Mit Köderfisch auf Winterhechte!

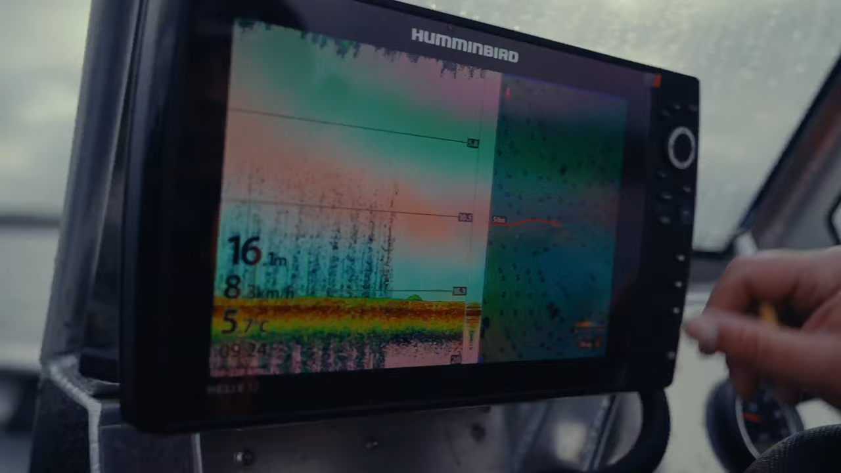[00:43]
On screen: depth 16.1 m
Da hatten wir das mal auch Fisch gehabt. Vom Wind her sollte es passen.
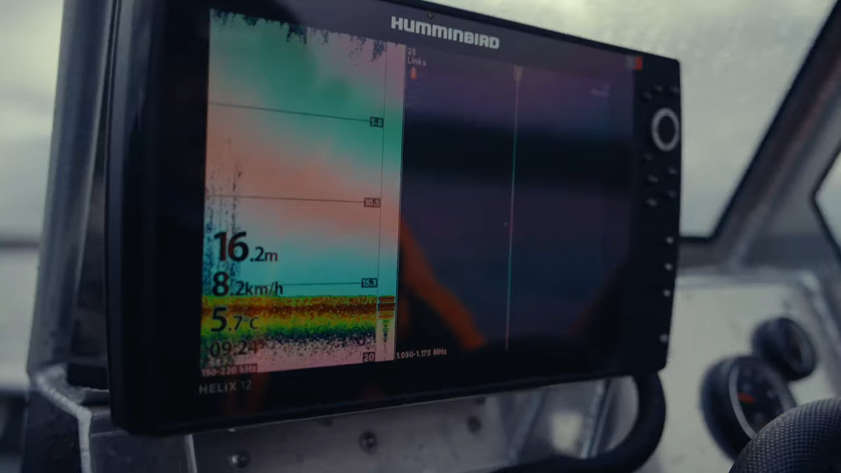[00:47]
On screen: depth 16.2 m, water 5.7°C
Oder sonst fahren wir unten in eine Ecke rein. Da weiß ich, dass die Fische da sind. Kleben noch alle am Grund. Hier haben wir einen Windschwaben, da ist ein Schwaben.
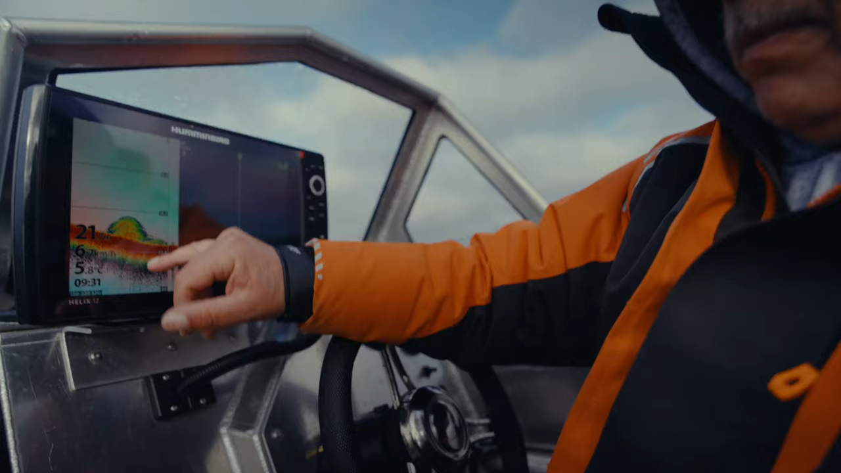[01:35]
Hier sehen wir die Fische, aber sehr tief, 21,5 Meter.
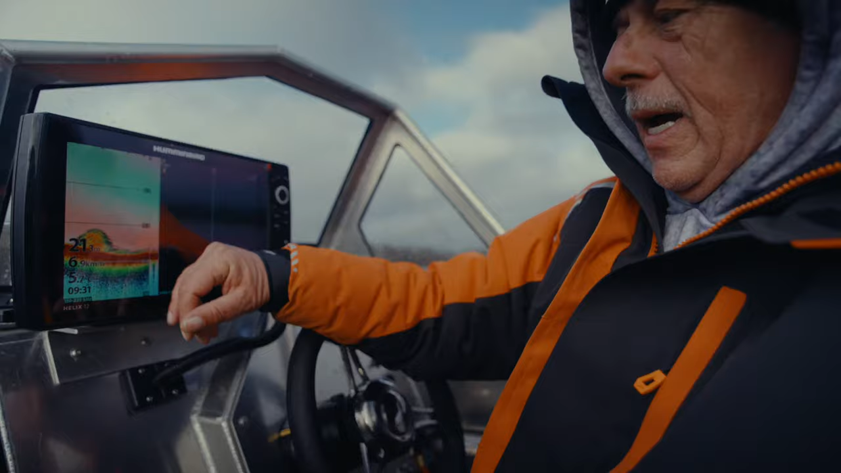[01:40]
Jetzt suchen wir mal die Kanten ab und gucken mal, ob wir auch aktive Schwärme finden, wo ein bisschen Leben drin ist. Weil hier seht ihr, ist alles gepresst.
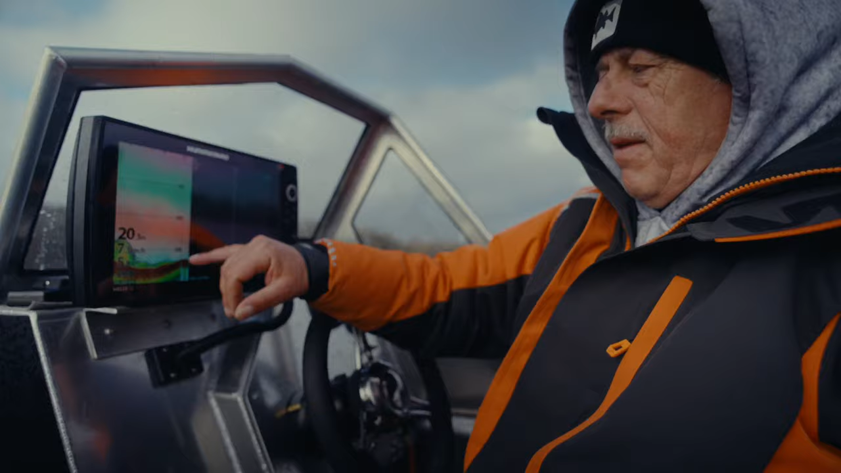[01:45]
Weil da, wo die Schwärme sind, sind eigentlich auch die Räuber.
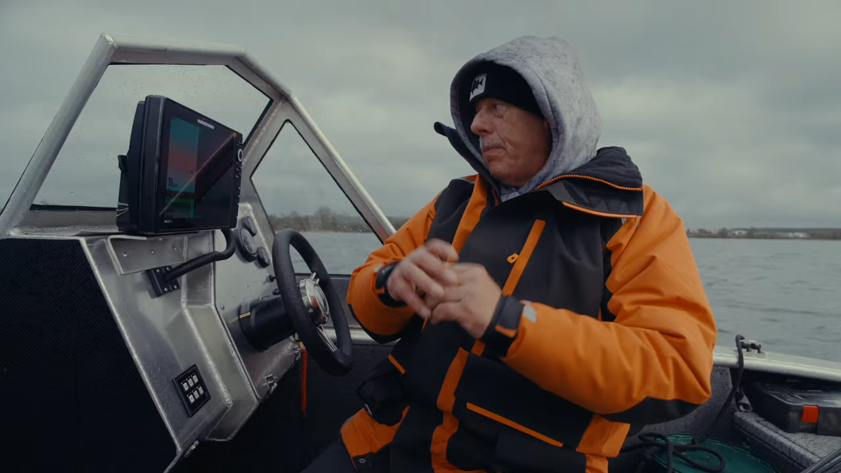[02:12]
Seht ihr auch schon hier an die Verwirbelung? Ist man nicht hier drinnen? Hier haben wir ein paar Fische, links. Dann gucken wir einfach, was passiert. Und dann setzen wir wieder um später.
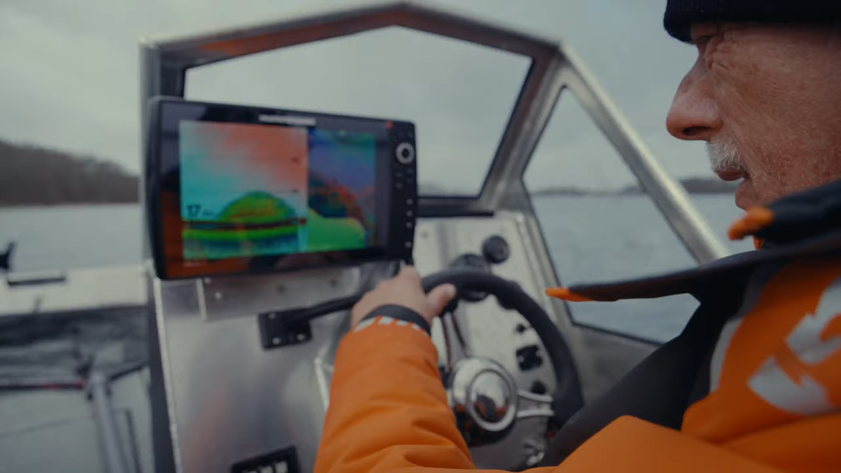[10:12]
Aber nur einzeln. Wir sind dichter zur Kante ran.
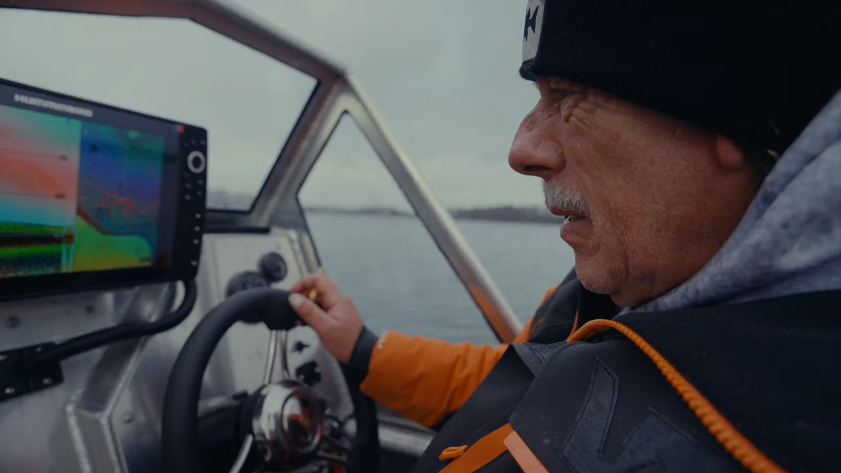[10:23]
Fische sind da. So, Leute. Ich zeige euch mal, wie ich so einen Fisch präpariere. Mit heute habe ich ihn schon.